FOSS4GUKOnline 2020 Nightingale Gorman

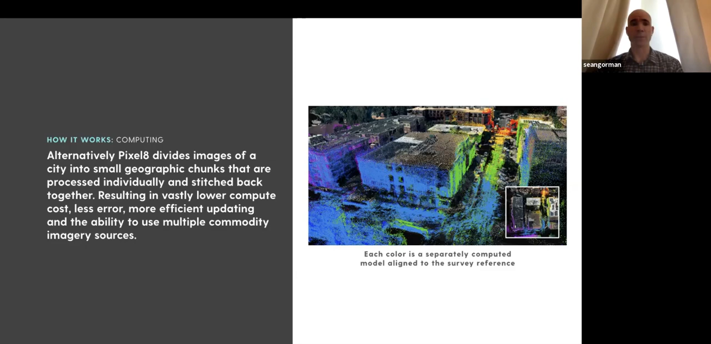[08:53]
then once that got stitched back together then we could use more traditional um computer vision things like pose graph optimization and bundle adjustment to then align it all to get it pixel perfect or as close to pixel perfect as we could uh and here we can see that in action when you go through and take a whole bunch of video and then you chop up that video and you do structure for motion and then you take the rough gps and you throw it onto the map this picture on the left is what you typically get a whole bunch of strips that have a rough gps position um usually not very good orientation um that are all just sitting out there so then we take each one of those um uh chunks and you see here we've colored them in in different colors
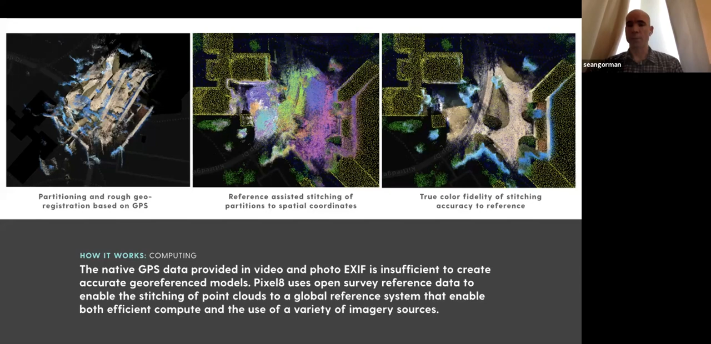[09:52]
our reference system and then in the last one we can see that colorized again to see how accurate how accurately we were able to get those things stitched back together and you see overall it does a really nice job of laying into what that that looks like um and then we've also gone through and taken that uh and generated meshes
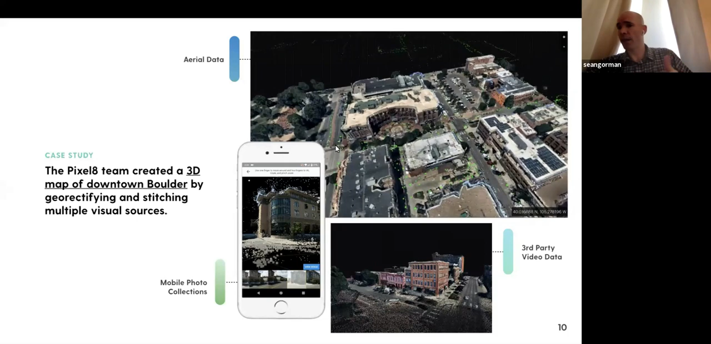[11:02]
of that and we're able to crowdsource it in uh one thing we found was just taking discrete photos um and having a group um it really depended on how well folks understood photogrammetry and taking overlapping photos um and so what we ended up doing is the next stage is seeing that was a bit difficult for doing a lot it took us about an afternoon a couple of hours to go through and and build a you
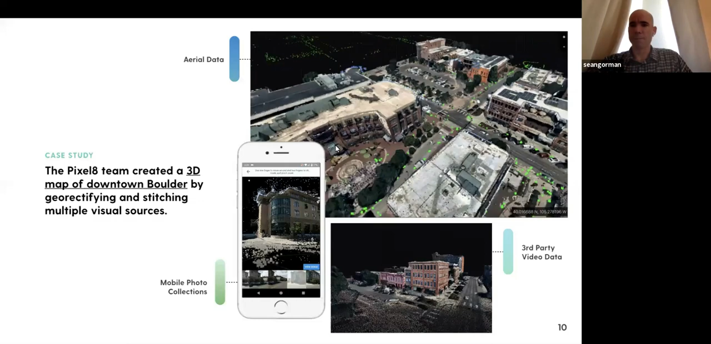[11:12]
can see all the green dots here are all the chunks that we did for boulder i just reconstructed one area that we went back and kind of filled in the gaps for um that you know going into the video might be a better
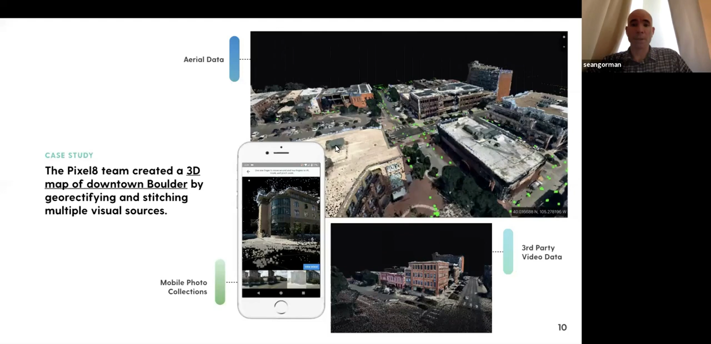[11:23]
better shot for things uh so from there we ended up really diving into some
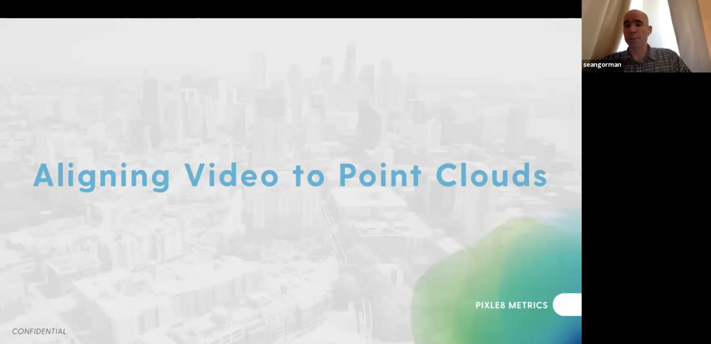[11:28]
of the 360 action cameras and seeing how well that might provide a path to go forward with um and this was basically a little over five minutes of me on my bike riding around the same area so what it took us you know a couple of hours to do with folks taking discrete photos with their
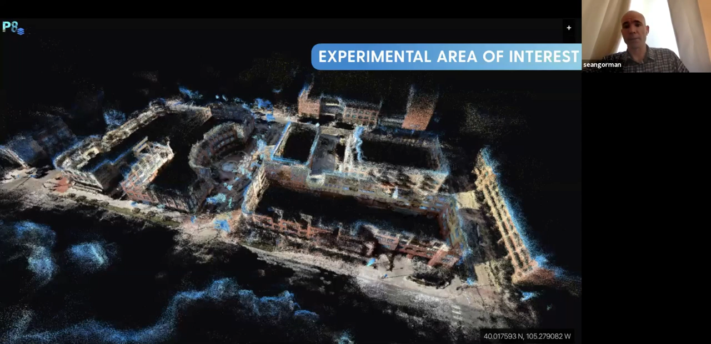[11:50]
cameras we went through and took an action cam bike through the same area in about five or six minutes and we're able to reconstruct um something with better coverage interestingly the accuracy is not quite as good from a absolute accuracy co-registration standpoint um but still still pretty solid so from that we started to think about a strategy of really seeding the world um with uh with video data and then filling in the gaps and live updating it with photos um since people tend to take a lot of photos often time in the public domain that we could harvest um and then those could be
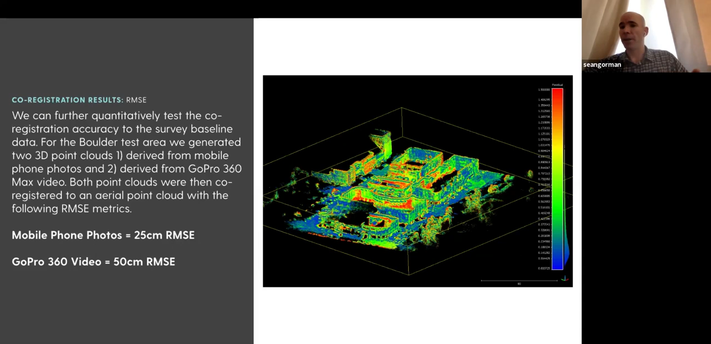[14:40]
transitory objects will throw off your overall rmse same thing with occluded areas you know aerial won't get really good detail on so the facades or overhangs but the terrestrial will and that'll show up as error even though it's really a better ground truth um that's the other thing we've been doing is as we roll through this um we've been trying to create a perpetually
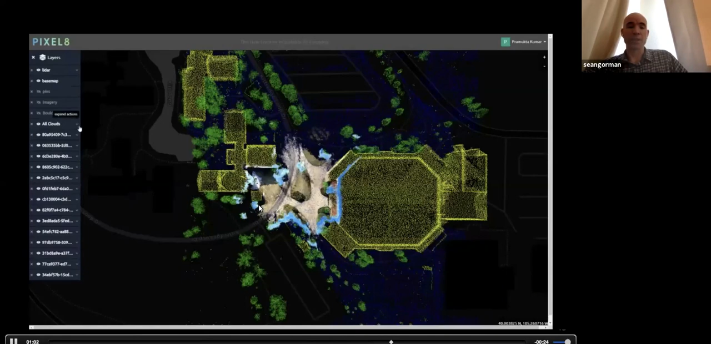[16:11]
kind of see how the stitching works you can click on a cloud um click your colorize each cloud and make that available and see how those things all stitched we go in toss this
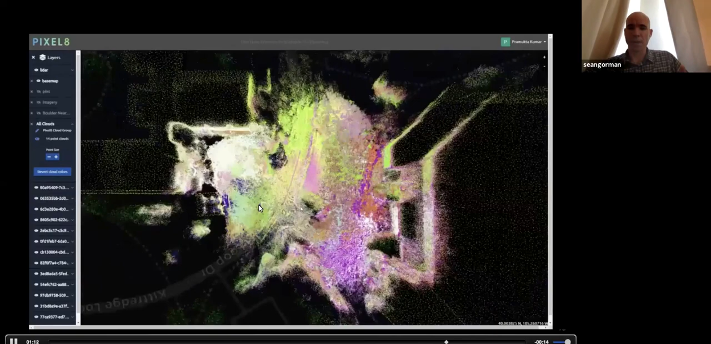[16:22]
around uh and uh and the team we'll talk a little bit about the team backside but uh wendy pelengor and chris helm built out this in three map um and three js uh with a couple other things they really wanted a super lightweight uh planning on open sourcing all of this once we get a little more time to package everything up to make it look nice we're hoping might be able to get it done in time for this uh but uh
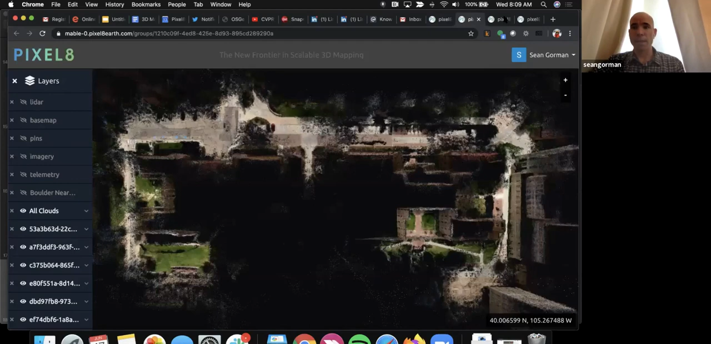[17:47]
and uh here we can see when i uploaded it um we have the video uh in 360.
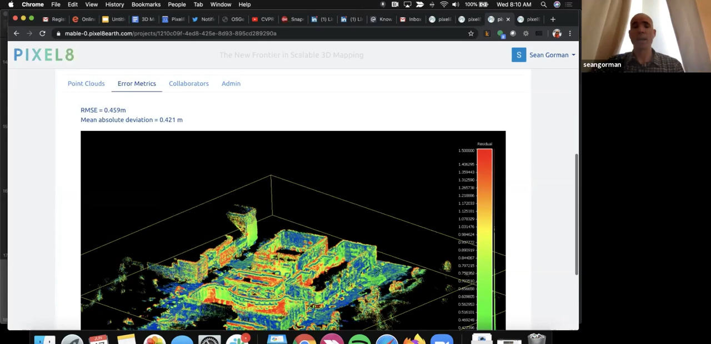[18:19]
alignment might not have worked out so well um we've also been going through you know here's some of the collections that i collected that might be collaborating with somebody